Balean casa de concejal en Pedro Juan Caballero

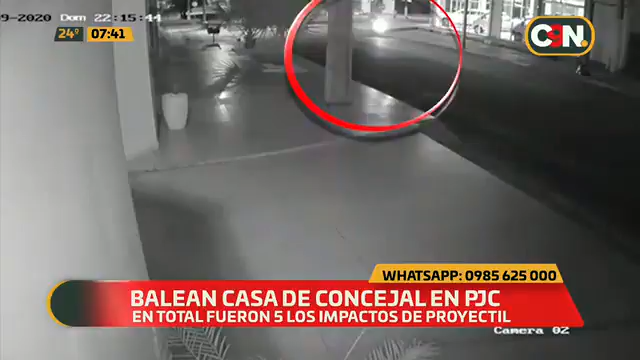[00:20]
Ahora sí ya pusimos el círculo y se ve perfectamente el disparo de los motociclistas ahí cuando pasan, ¿verdad? Ahí se nota, ahí se ve. Ahí, ahí, va. Tres, cuatro. Cuatro disparos en esta toma, ¿verdad? Sí. ¿Cuánto pesa la vía? Cinco supuestamente. Se nota también en la otra toma, ¿verdad?